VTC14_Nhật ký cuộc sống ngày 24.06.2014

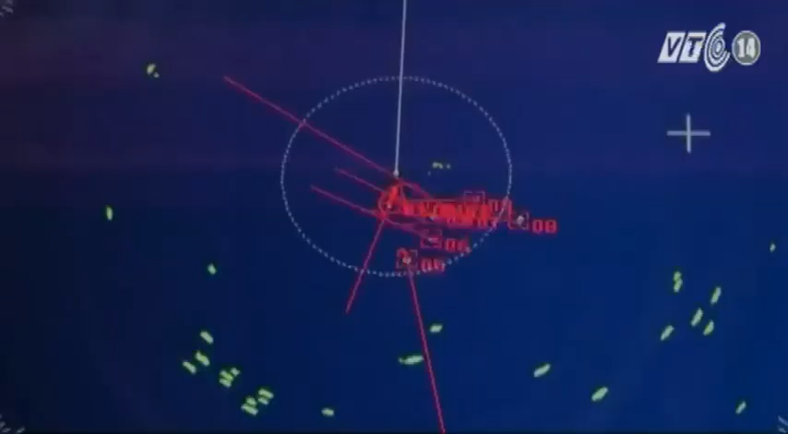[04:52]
Về phía lực lượng của ta, ngày hôm nay các tàu cảnh sát biển và tàu kiểm ngư hoạt động cách giàn khoan từ 9-11 hải lý,